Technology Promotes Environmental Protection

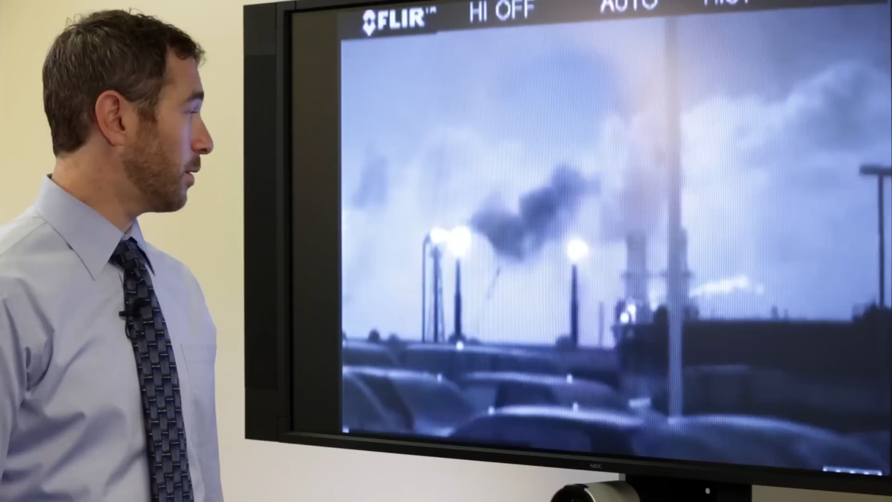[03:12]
What you see here are flares, and this black plume is actually uncombusted hydrocarbon coming from the flare.